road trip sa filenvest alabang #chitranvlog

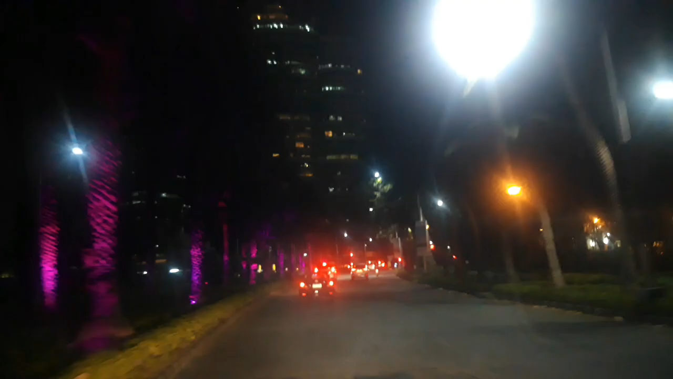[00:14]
Hindi nung inanong ko muna Inixit ko muna guys So mag video tayo guys Ayan Ang ganda ng ilaw dito Oya iba iba May puti, may green, may blue May pula
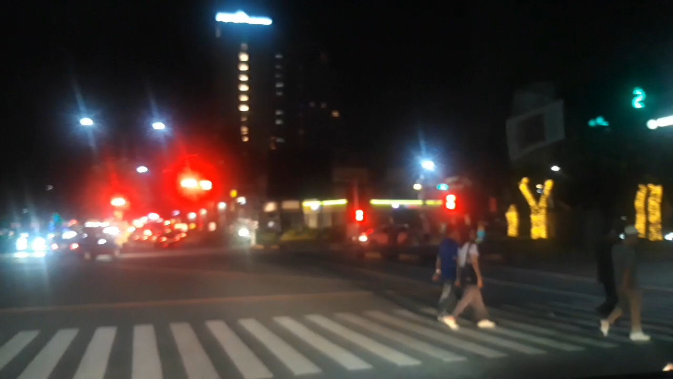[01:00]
Ayan Naglalakad Nag Hawak kamay Ay Tinitawan yung hawak ng kamay So Stop
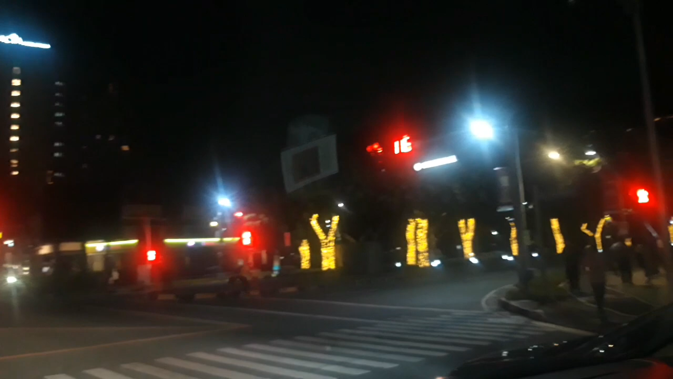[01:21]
Pwede yan eh Pupunta doon Pupunta sa kaliwa Maganda sana yan So Stop light pa guys Naglalakad Nag Iisa Hello bro Melvon Thank you Thank you bro Thank you Thank you pala Sa pumasok sa aking Premier Si Tita Si Tita Esen Si Kapitana Si Marites
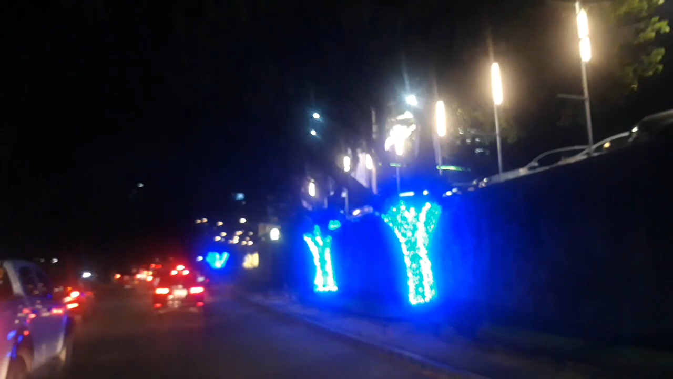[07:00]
Kakanan tayo Oh may village din Pero hindi Ayala Tiranoiba
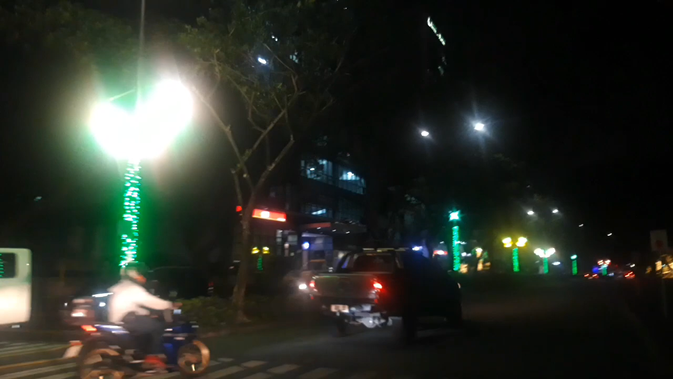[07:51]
Tatawid pa tayo Ang ganda ng mga Ilaw dito guys
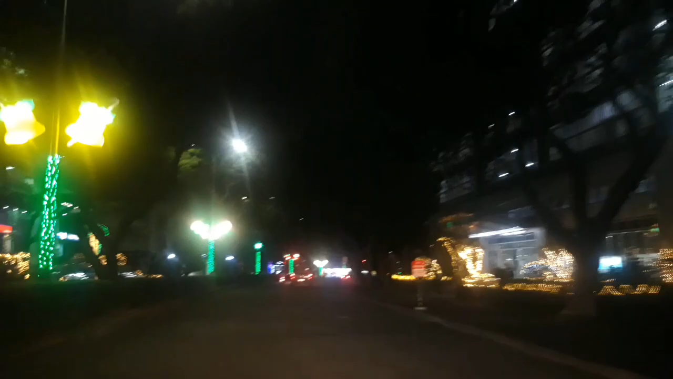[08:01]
Yan Nasa Acacia Binho na tayo guys Sa dulo nito ay Sa Puti Road Ito tayo Tatawid lang tayo Tawid lang tayo guys Ayan